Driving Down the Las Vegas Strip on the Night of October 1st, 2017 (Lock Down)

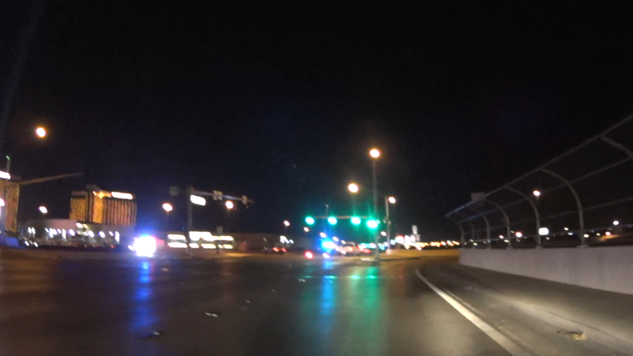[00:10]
all the over ramps going to the strip were closed
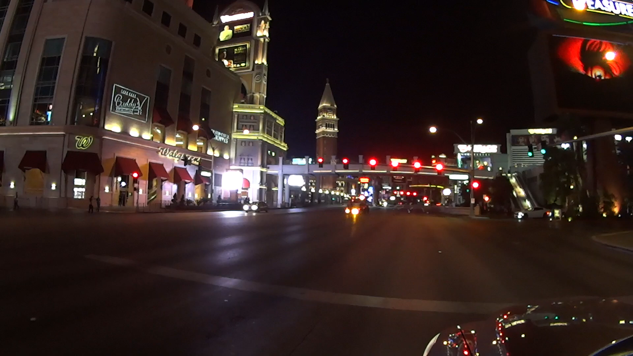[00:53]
so I decided to drive around and see just how many exits and how many roads were shut down and they had they pretty much had every road shut down going into the strip except for one and that was by Treasure Island the road between Treasure Island and Fashion Show Mall was completely clear so I went in there and I turned right and there I was on the strip
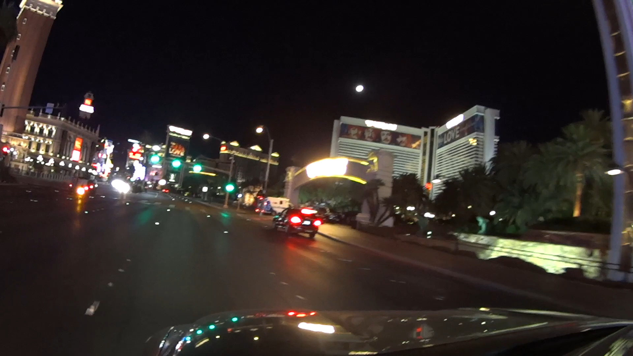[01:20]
so I'm going to show you the strip on October 1st that night as you can see there's hardly anybody walking on the strip and the police were everywhere so take a ride with me as we go down the strip and see how far we can make it before the roadblock will stop us now I would say that this is approximately 1 a.m. 1 30 a.m.
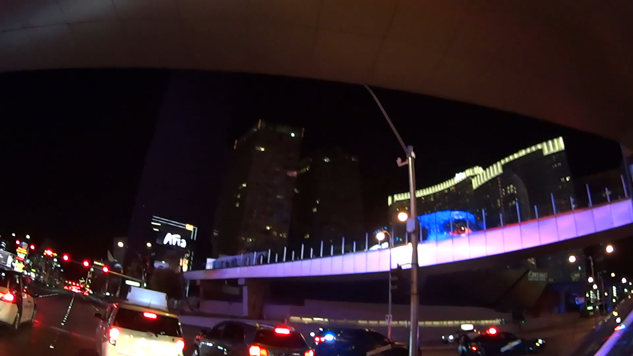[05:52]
So yes, I'm pretty sure the fountains are shut down. So now we're driving by City Center. City Center, that $10 billion project. Now we're heading towards the New York, New York.
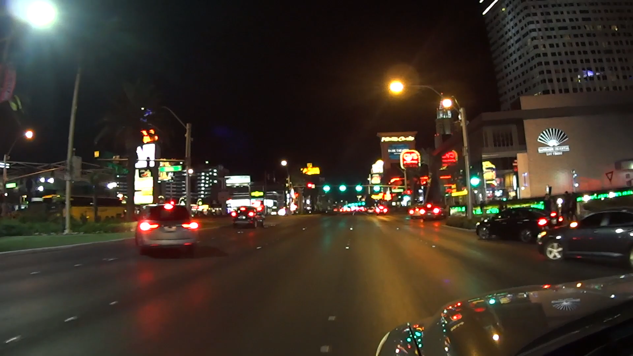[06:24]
So we're getting closer and closer. Monte Carlo there. We just passed it. And here is New York, New York. And as you can see by the lights, we're not going any farther. I guess I could have pulled up there, but it would not have been a smart idea. Probably would have been pulled over. And who knows?
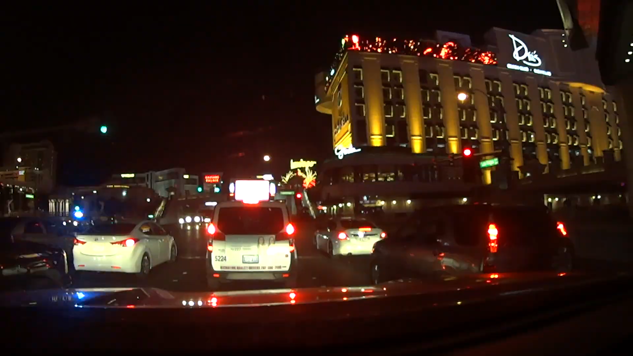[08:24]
And now, we're going to get to the right side of the street.
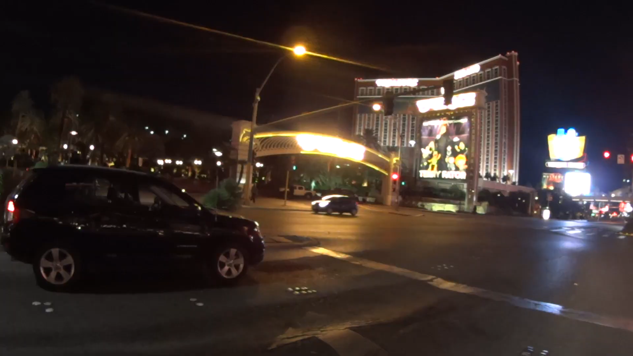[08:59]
So, we're coming to an end of our trip up there. Up and down the strip on October 1st. We started somewhere around Treasure Island, went down to New York, New York, made a U-turn, and now we're heading to Circus Circus. Here we are. If you look over there at the Mirage, the security has the trucks blocking the road into the Mirage. Same thing over here at the Venetian. As you can see, they got the entranceway blocked off to the casinos.
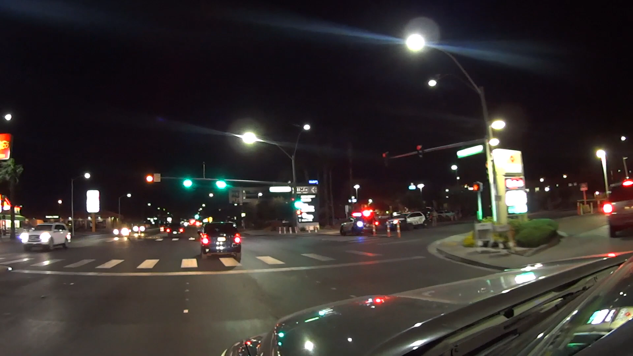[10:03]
And here we are going, we're closing the trip off, driving by UMC. This is where they brought the worst of the worst trauma center here at UMC. It was blocked off, too.
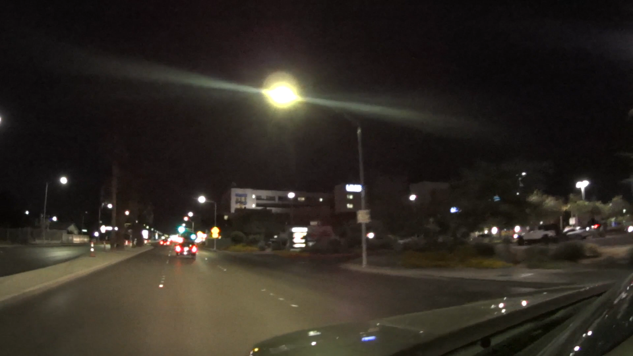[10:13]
It was on lockdown. By two or three in the morning, they had this all yellow taped off. And nobody was going to get in and out except for emergency room, doctors, hospital personnel.